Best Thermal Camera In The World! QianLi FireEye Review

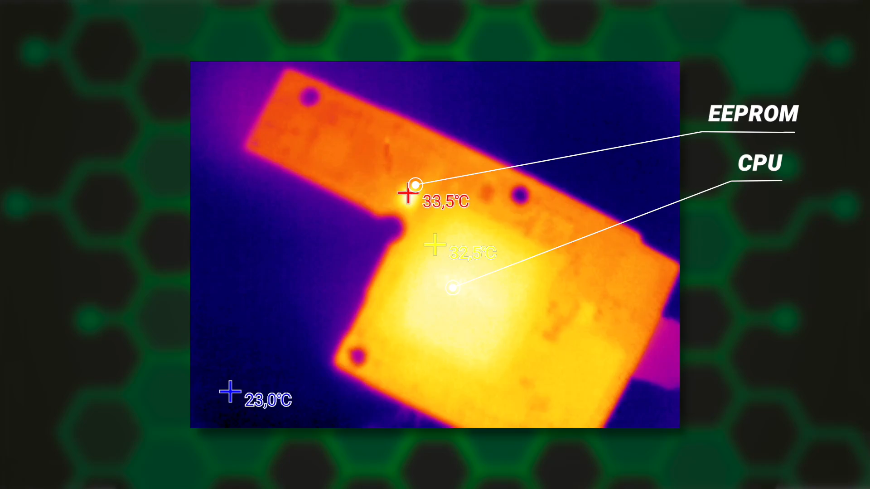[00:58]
and all that in a matter of seconds. But what happened to the repair?
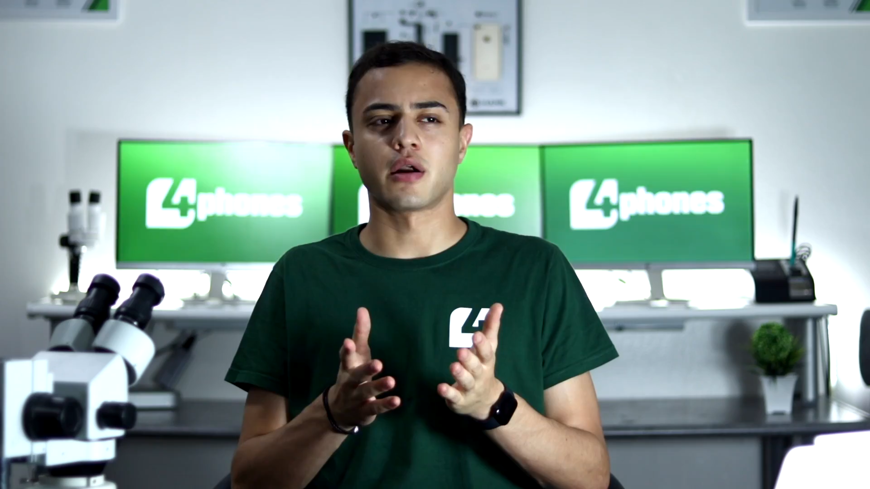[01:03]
We'll tell you in a minute. Compared to other thermal cameras we've tested, the resolution is really much higher.
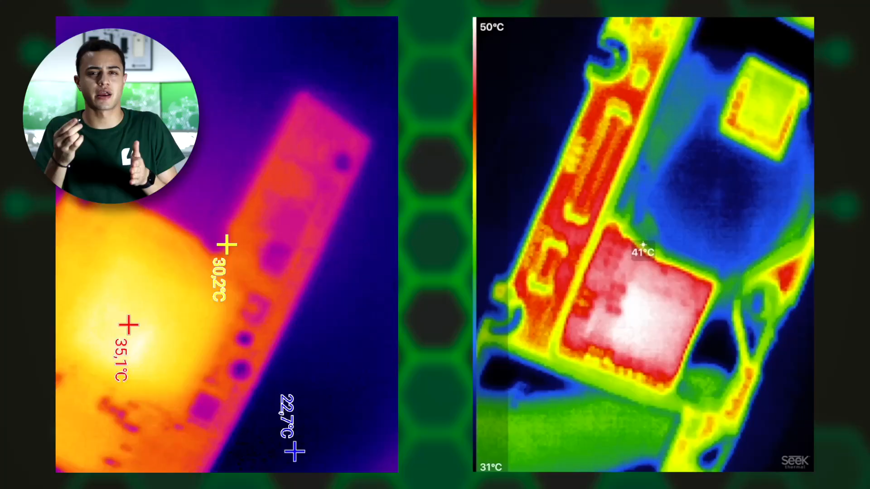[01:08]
On screen: scale top 50°C, scale bottom 31°C
Plus, it doesn't matter how hot or cold, whatever you want to measure is, because the FireEye has a range from minus 15 degrees Celsius to 600.
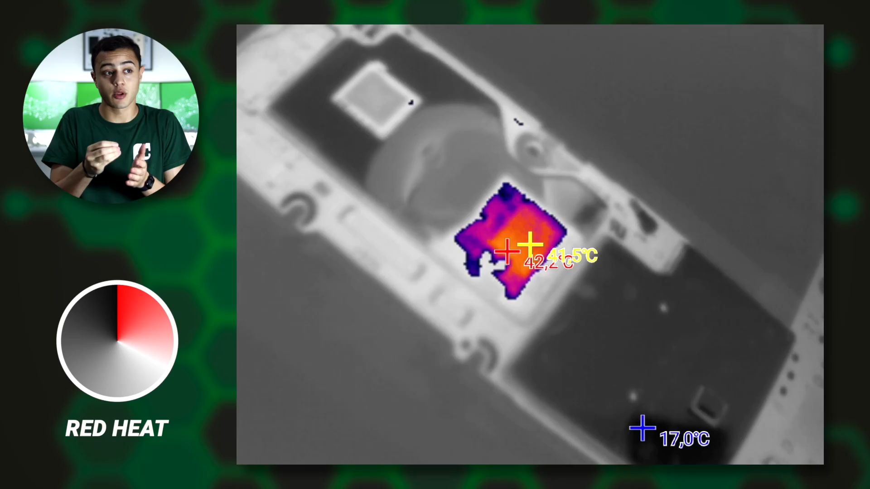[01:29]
For example, with the red heat mode, you can see everything in black and white, except for the part that's heating the most.
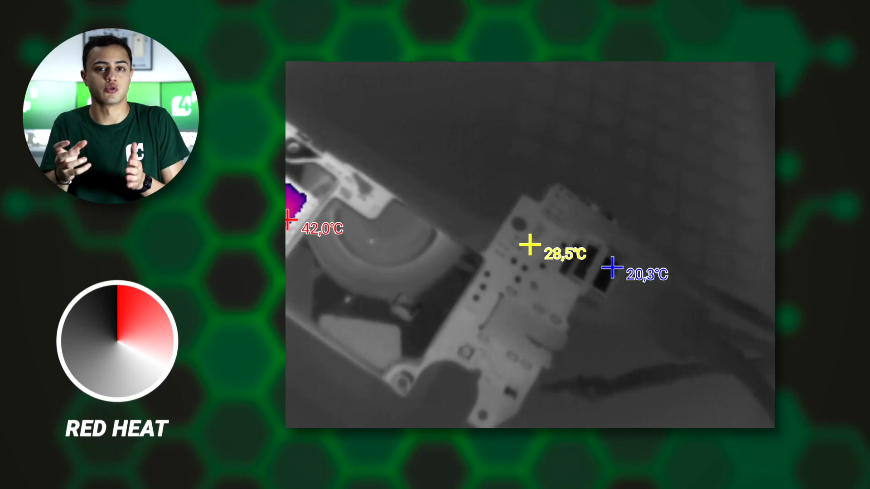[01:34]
On screen: spot 28.5°C, max 42.0°C
Sure, sometimes you want to focus on a specific part of the board.
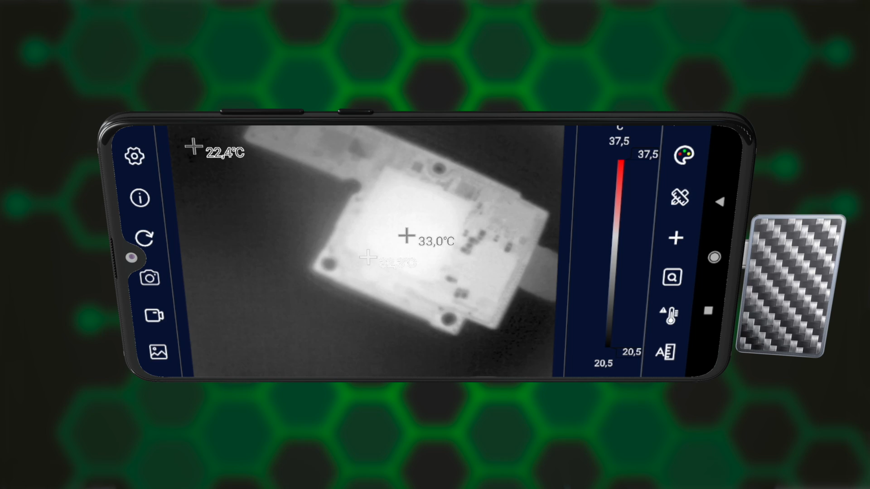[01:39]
On screen: spot 33.0°C, scale top 37.5°C, scale bottom 20.5°C
Therefore, you can select a specific part where you wanted to measure the temperature. In the case of the iPhone XS, the CPU was heating up.